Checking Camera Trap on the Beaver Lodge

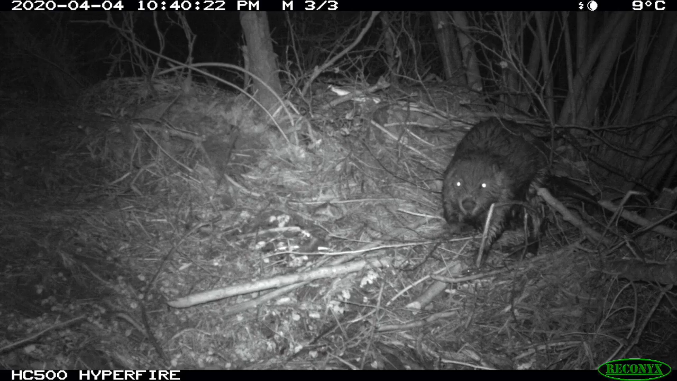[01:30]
So here are the pictures. We got a total of 906 photos photographs from April 4th to April 29th. That's a total of 26 trap days and from eight different species. In addition to lots of beaver pictures we also got muskrat, beaver yearling with a smaller tail, raccoon, we saw more raccoons lately than this whole winter.